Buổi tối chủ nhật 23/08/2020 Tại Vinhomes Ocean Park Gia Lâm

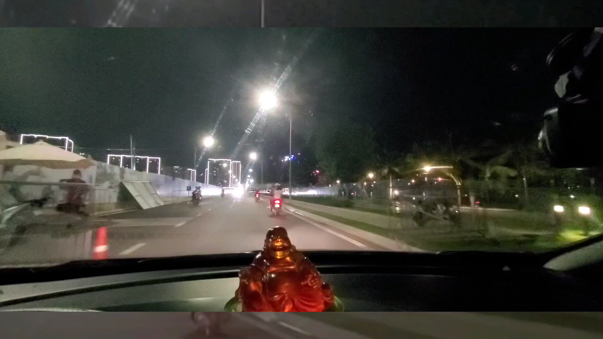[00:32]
Thấy cái lượng người bây giờ tại dự án nó rất là đông rồi.